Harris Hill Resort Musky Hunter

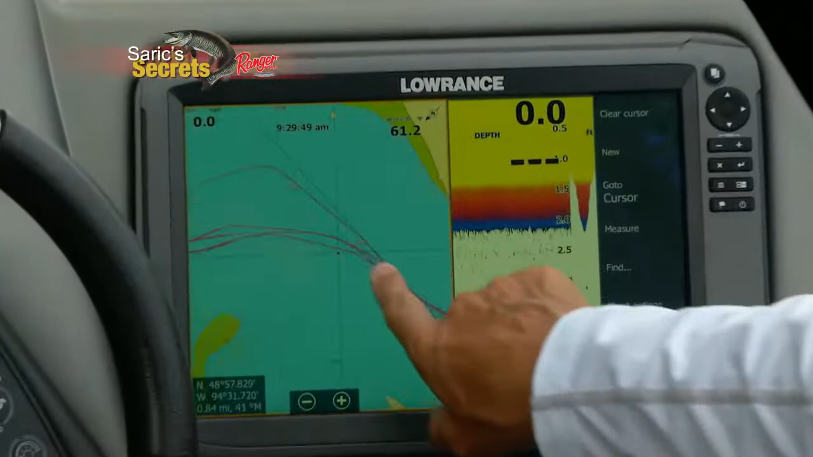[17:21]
All you have to do is just scroll along your screen to the exact spot you want to get to, tap a point on the cursor, hit go to cursor, and there you go.
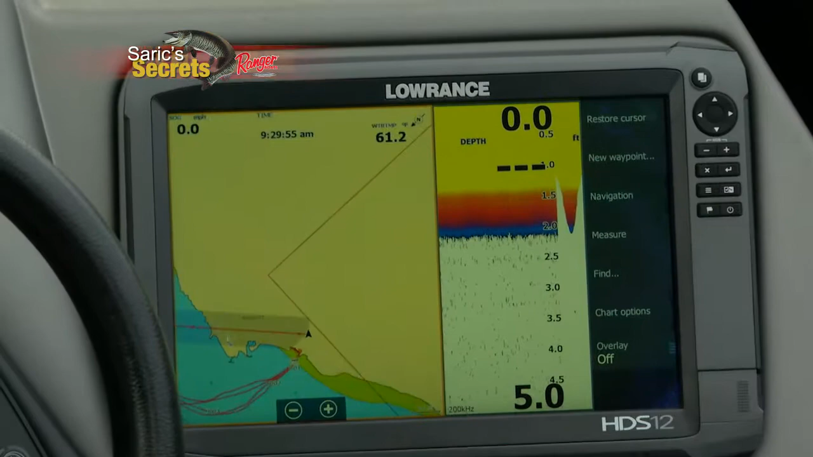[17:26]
Now you have a direct line in a shaded area you can follow that will take you directly to your destination.
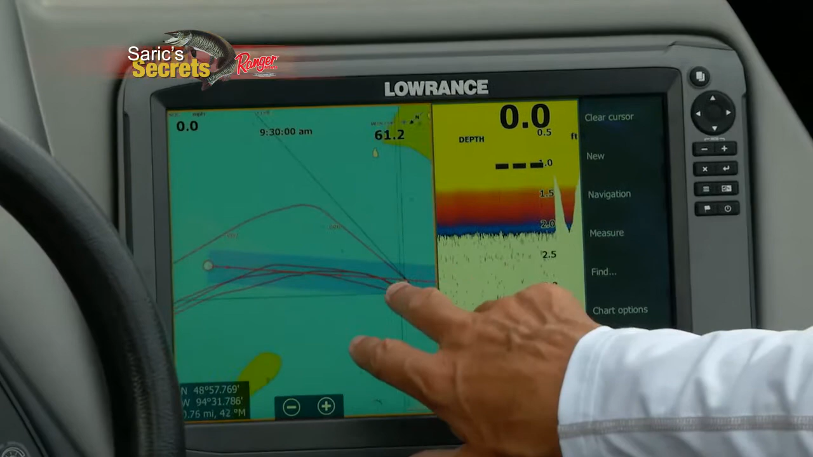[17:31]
Believe me, using that little trick will save you a lot of time on the water and it'll be very easy to get to your destination.